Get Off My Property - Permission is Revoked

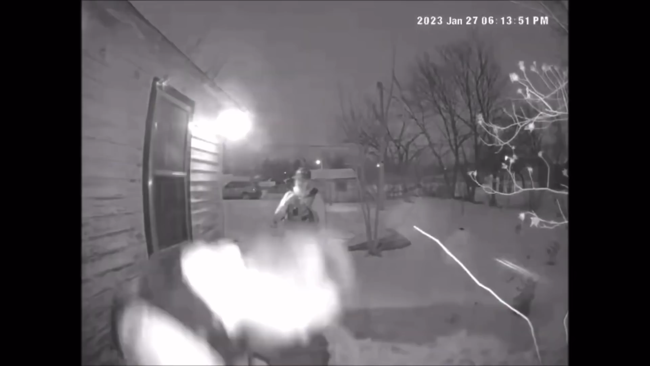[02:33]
Don't come back. We'll be back. Oh, come back with a search warrant.